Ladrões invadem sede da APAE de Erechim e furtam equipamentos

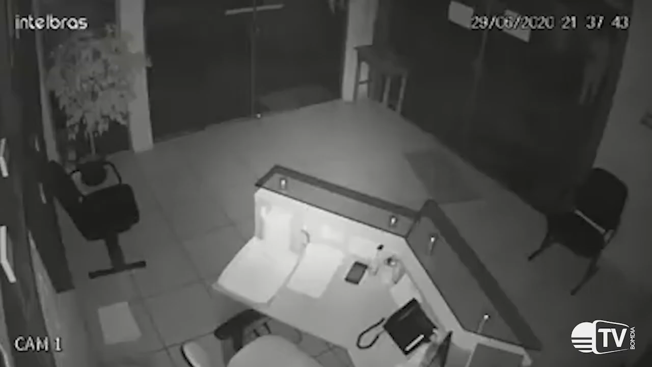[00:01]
Pelo menos dois indivíduos invadiram a sede da APAI de Erechim para furtar equipamentos.
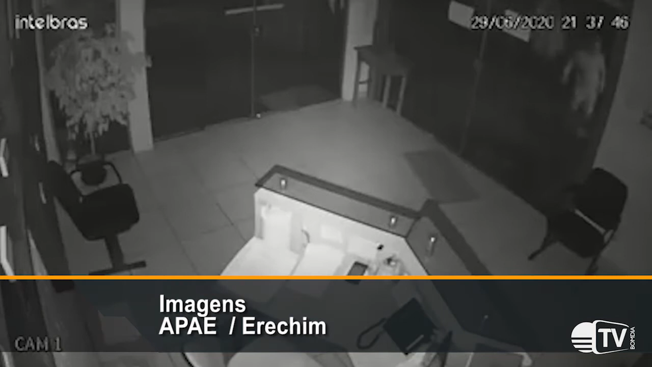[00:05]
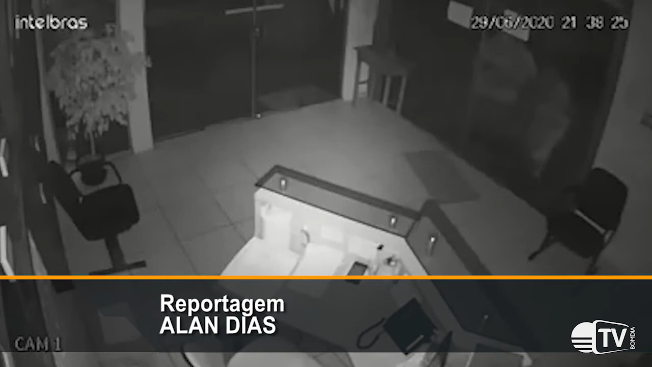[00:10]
O fato foi registrado na noite do último dia 29 e foi gravado pelo sistema de monitoramento do local. Para entrar no escritório, os bandidos estouraram a porta de vidro. Eles se dirigem para outro ambiente e pouco depois fogem levando o material. Na quinta-feira, dia 2, a entidade publicou em uma rede social uma manifestação de repúdio e indignação,